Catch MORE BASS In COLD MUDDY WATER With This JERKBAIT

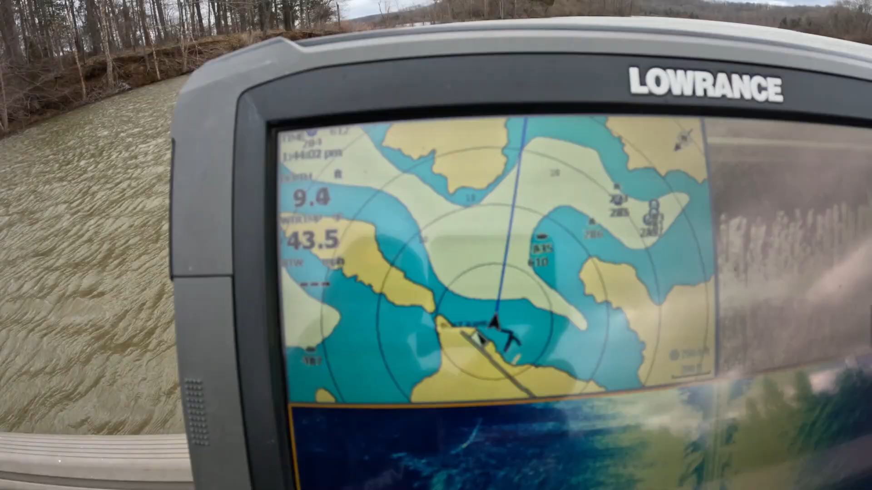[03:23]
and it's still dropping wind's blowing 100 miles an hour the water is dirty